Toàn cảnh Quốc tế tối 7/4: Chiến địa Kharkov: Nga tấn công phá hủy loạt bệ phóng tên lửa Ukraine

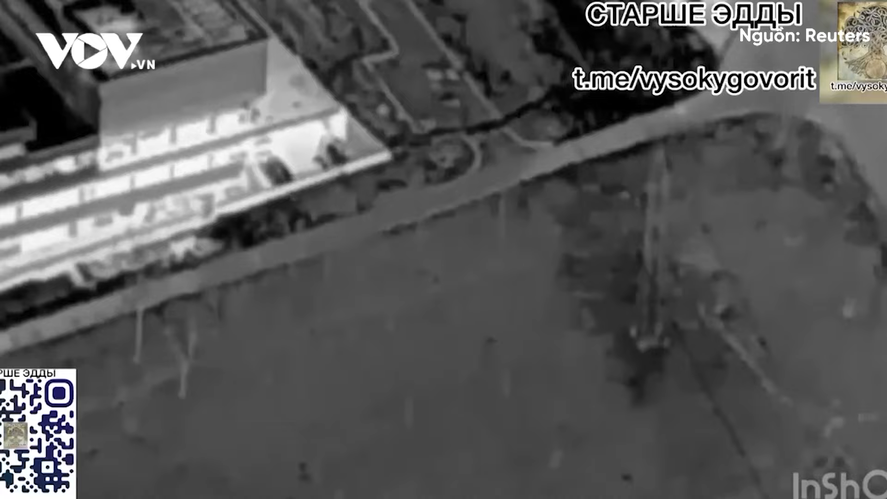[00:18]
RT dẫn nguồn tin của đội Nga cho biết Nga đã phá
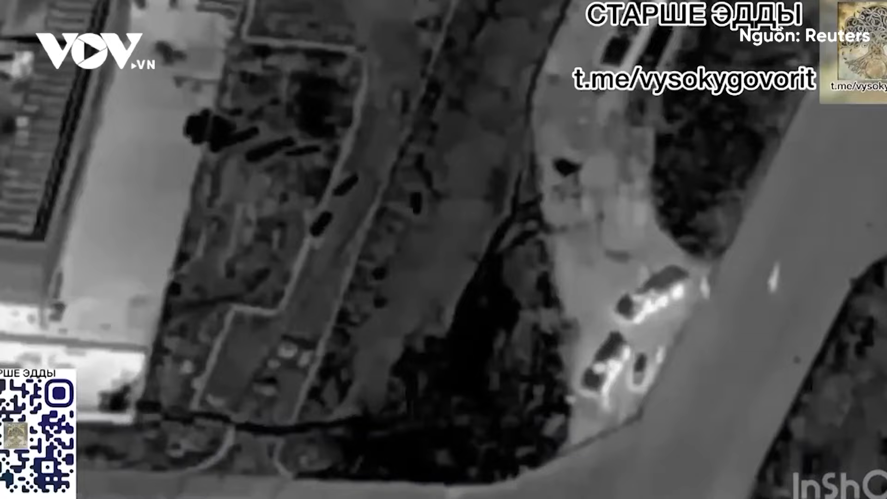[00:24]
hủy 2 bệ phóng tên lửa đa năng Uragan của Ukraine Các bệ phóng đậu gần một trung tâm mua sắm địa phương
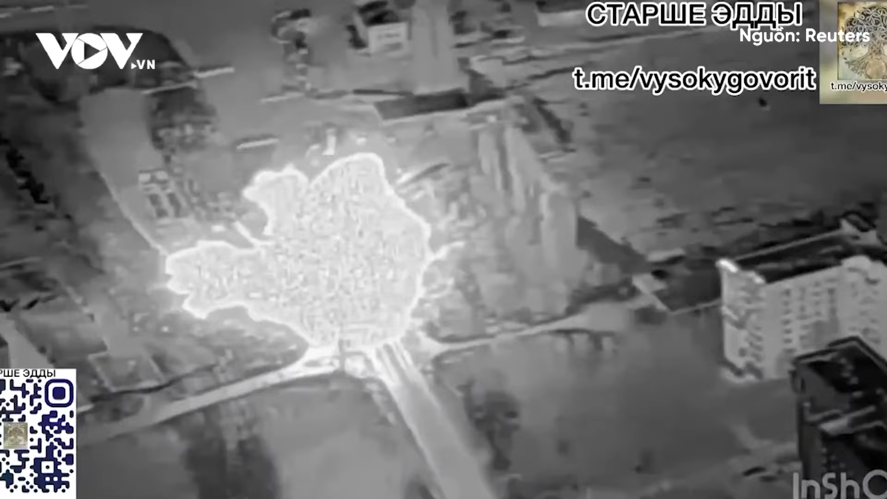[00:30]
nằm ở ngoài ô phía tây bắc thành phố Kharkov của Ukraine Đoạn phim quay bằng máy bay không người lái hồng ngoại lan truyền trên mạng xã hội Cho thấy bệ phóng Uragan và một chiếc xe bán tải đậu qua đêm gần
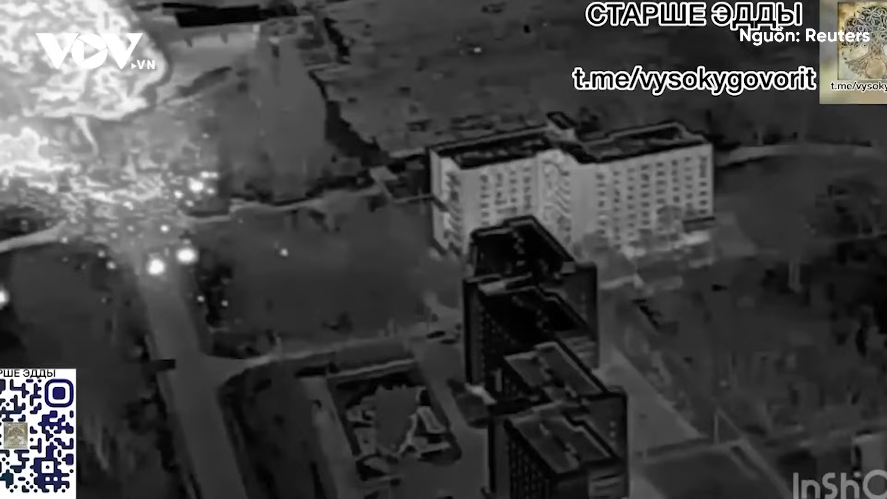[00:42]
trung tâm thương mại Planeta Với một nhóm người ở gần các phương tiện Uragan thứ hai gia nhập nhóm ngay sau đó Các bệ phóng dường như được thiết lập để vận chuyển trên hai xe tải sản phẳng lớn gần đó Tuy nhiên,
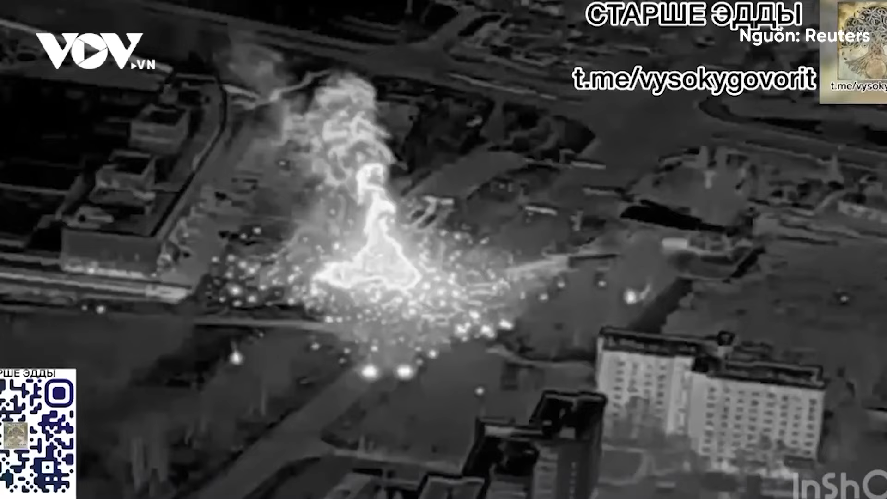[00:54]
những chiếc xe này đã bị trúng một loại đạn có độ chính xác cao Có thể là tên lửa đạn đạo
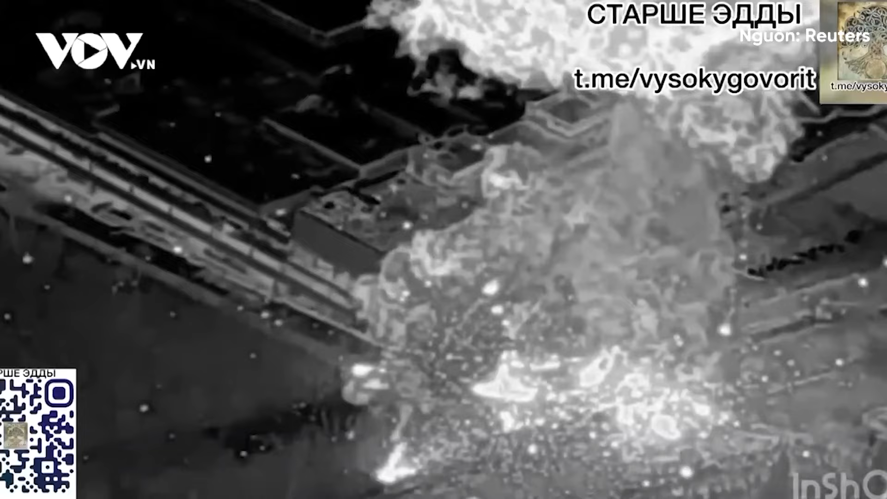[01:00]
chiến thuật Iskander do Nga sản xuất Các bệ phóng đã bốc cháy sau cuộc tấn công Một trong số đó bị phát nổ thư cấp Khiến trung